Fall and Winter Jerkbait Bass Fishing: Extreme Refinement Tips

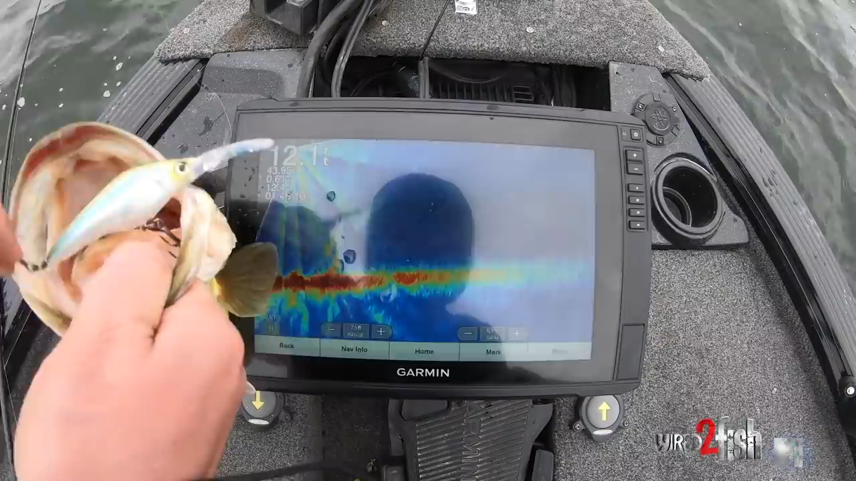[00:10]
Cold water, 43 degrees, almost 44. And they're just knocking the bark off that thing. Look at that nice, healthy largemouth.
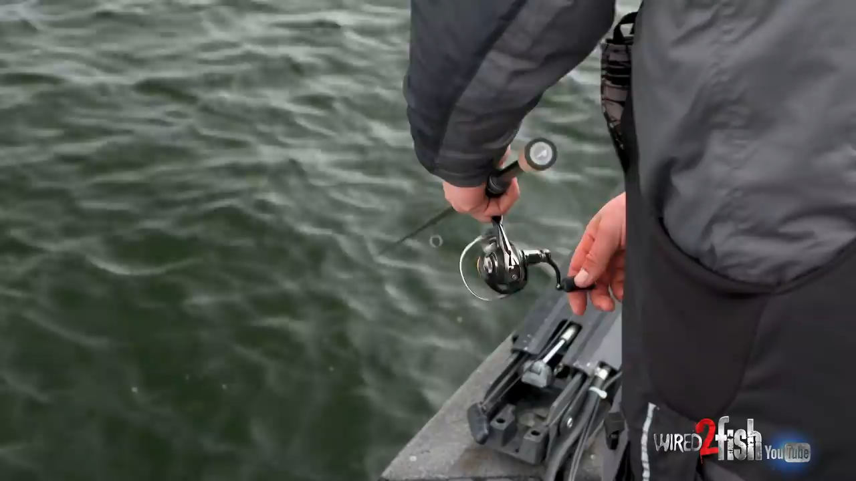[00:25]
Oh yeah, it's looking good. It's looking good. Oh, he missed it.
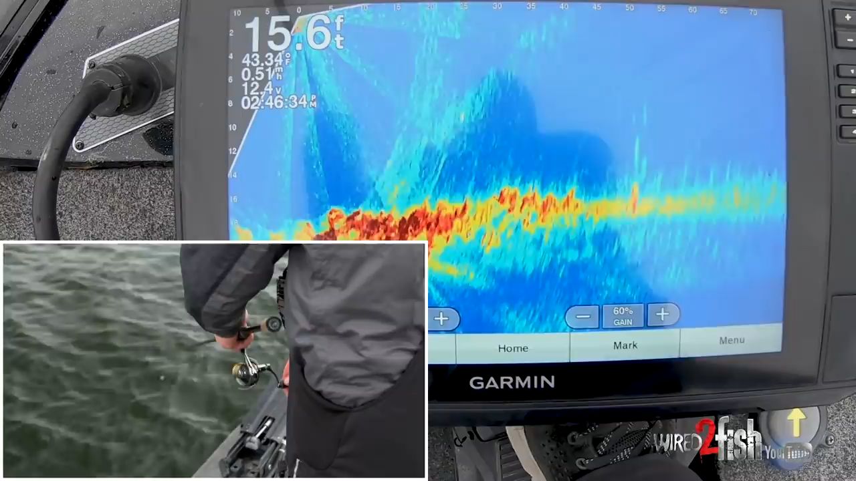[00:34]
On screen: depth 15.6 ft, water 43.34°F
He'll come back. Oh, he's all over that. There he is right there. That's a nice one. You can see him coming right off of the rocks there, and he's got buddies all over him.
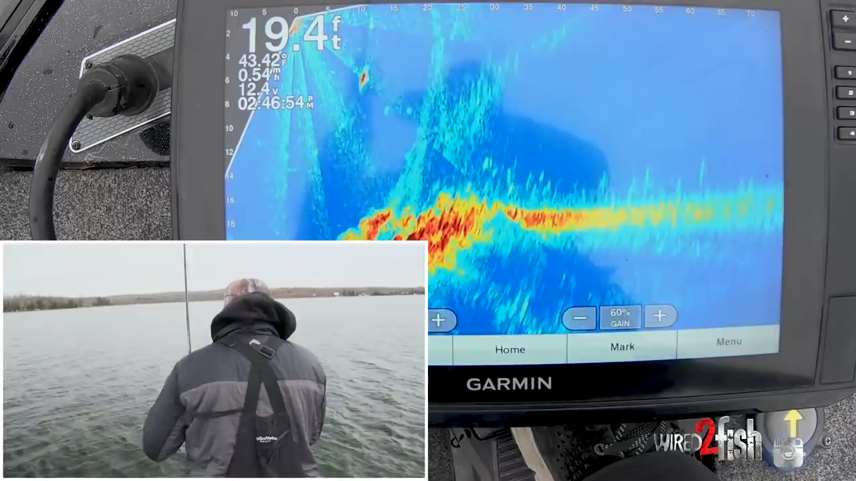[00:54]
On screen: depth 19.4 ft
One, two, three, four, five, six others with him. There we go. It is fun.
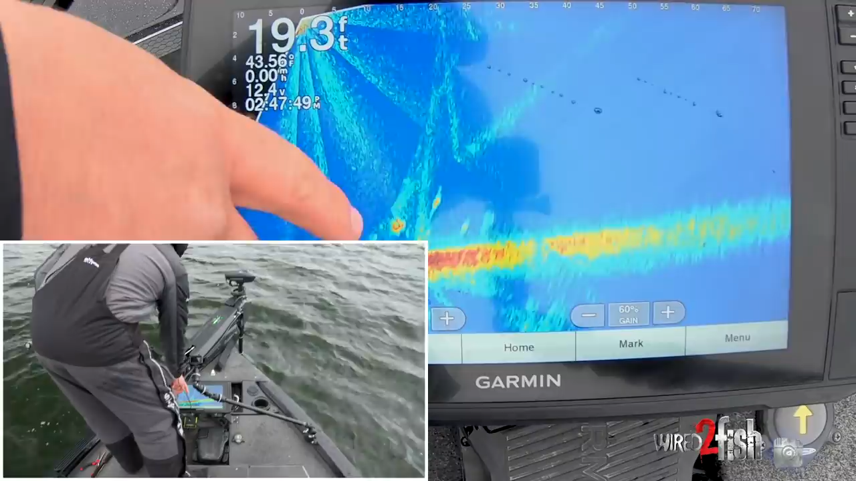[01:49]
On screen: depth 19.3 ft
There's like, I don't even know how many of them there are down there. It's a whole school of them.
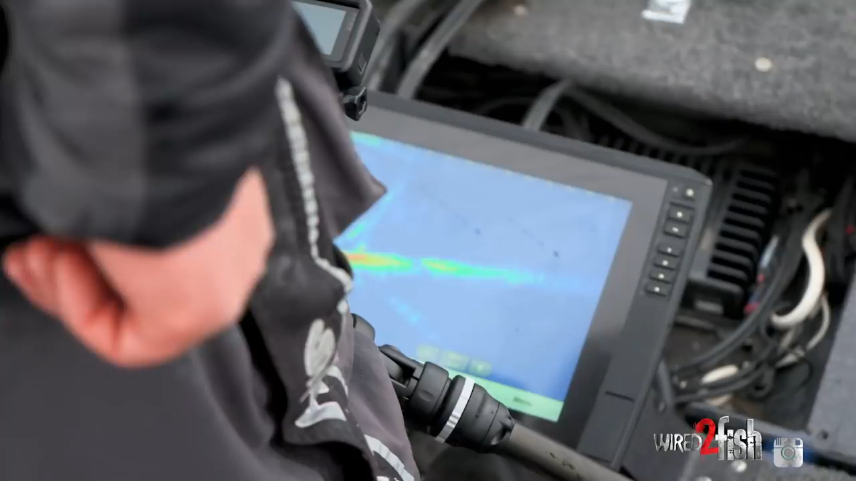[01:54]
You can see there's a rock spine that goes up at stair steps.
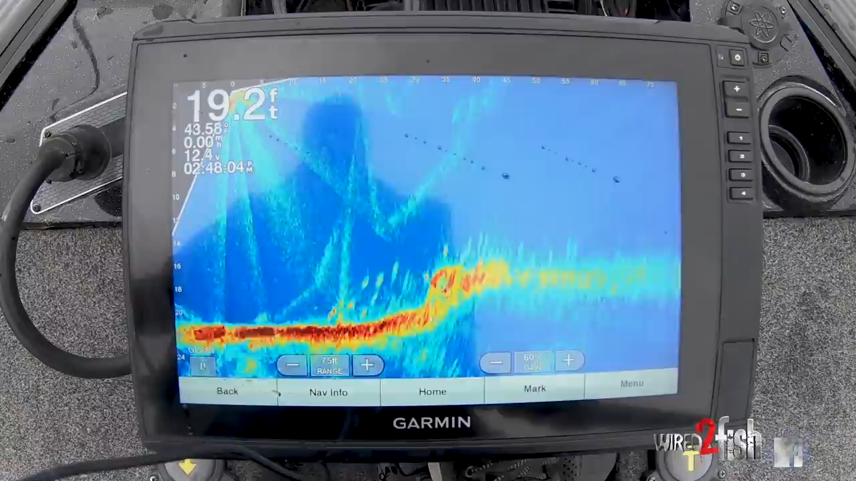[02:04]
On screen: depth 19.2 ft
Those fish are relating very heavily to it, which is just such a classic winter activity.
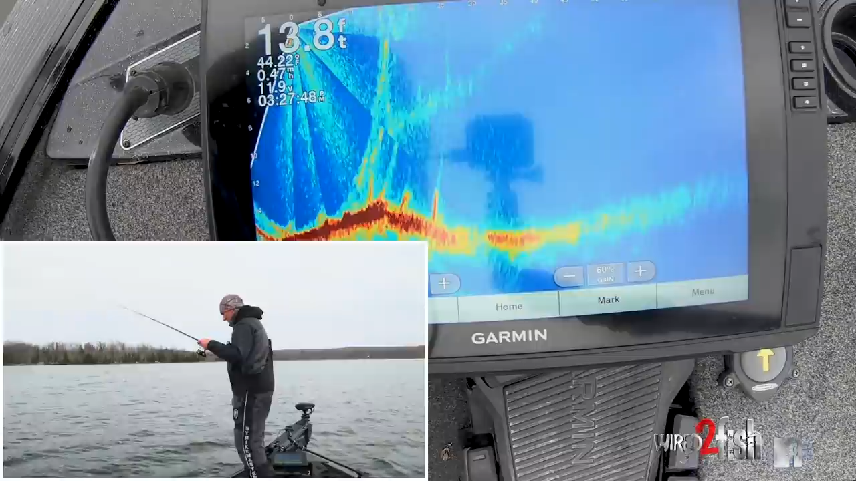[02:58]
On screen: depth 13.8 ft
That's how much line was at the end of my rod right there when that fish bit. I set the hook and then that was it.
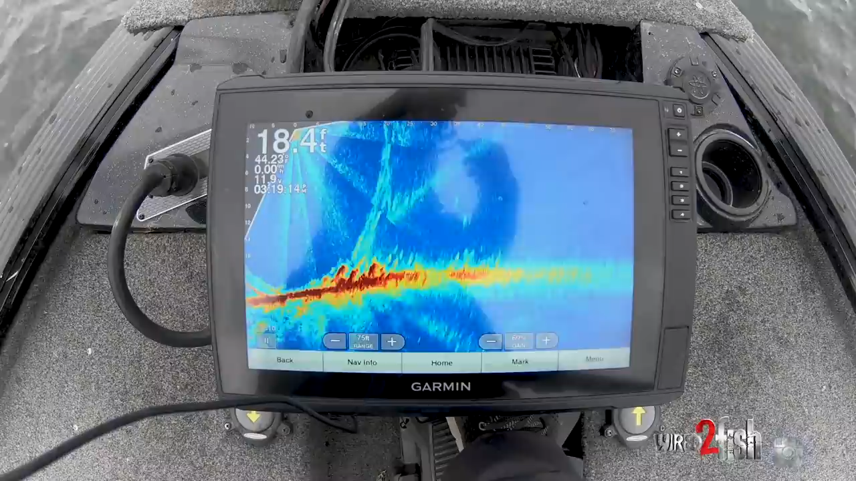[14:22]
On screen: depth 18.4 ft
Oh, I got that guy's attention. Oh, he faded back. Oh, you know, he's coming. He's coming.
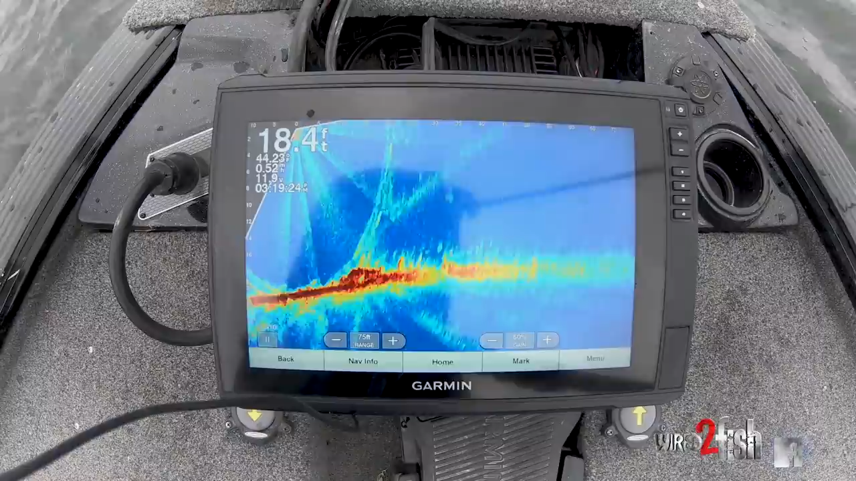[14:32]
On screen: depth 18.4 ft
Oh, he smoked it. That is the coolest feeling. You can see on LiveScope, he was coming up to it and then he faded back.
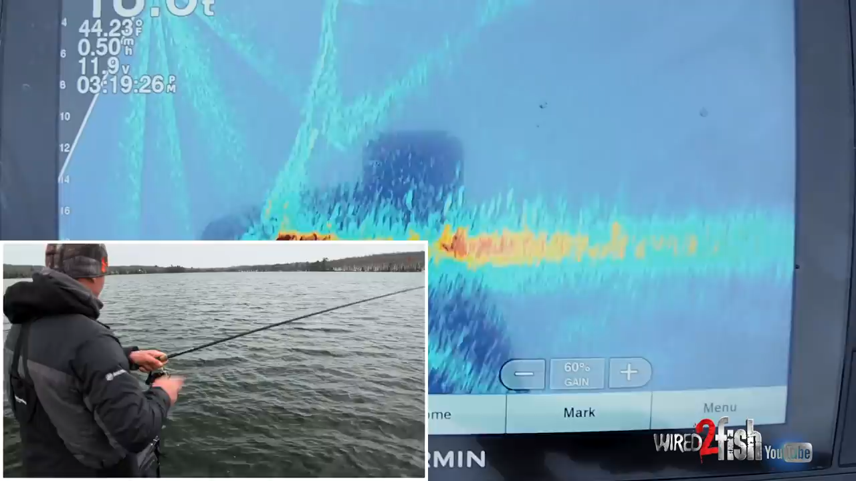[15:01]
And as he was closing the distance to my lure, I just slowly started pulling and then tink, ate it. You can see that's a pretty decent largemouth there.